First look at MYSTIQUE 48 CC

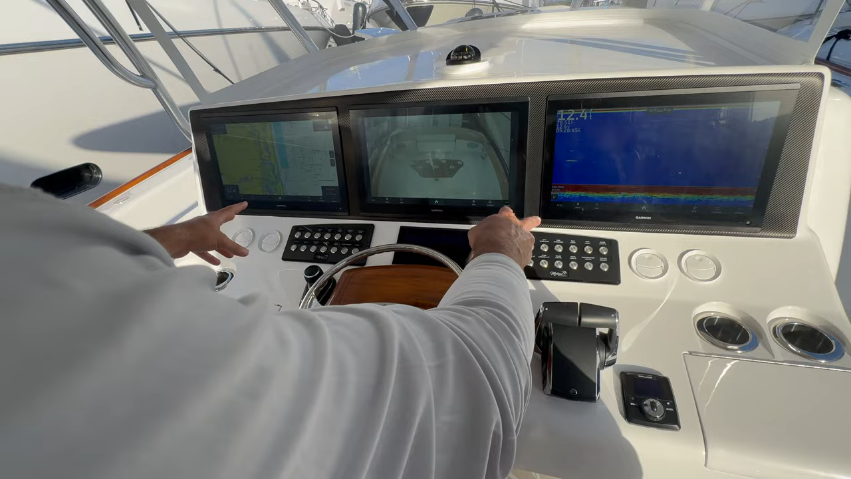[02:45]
switch panel you got your joystick that has the integrated bow thruster so it'll
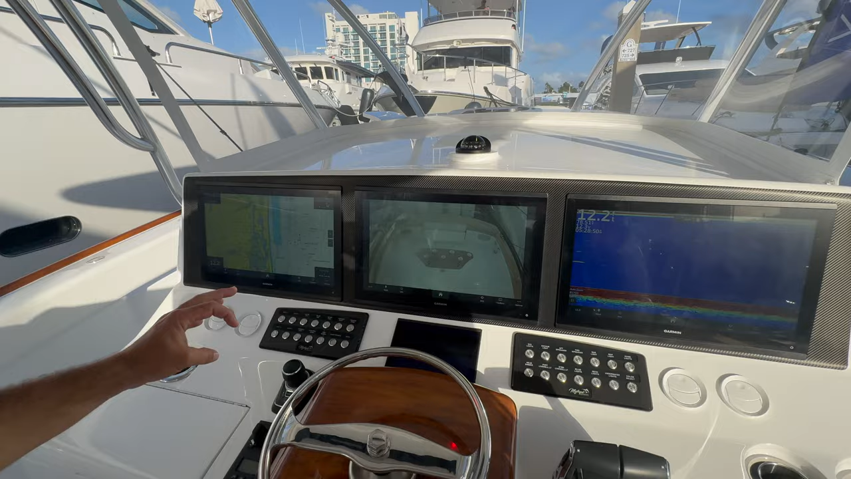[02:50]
spin this thing on a dime storage space cup holders nice enclosure scan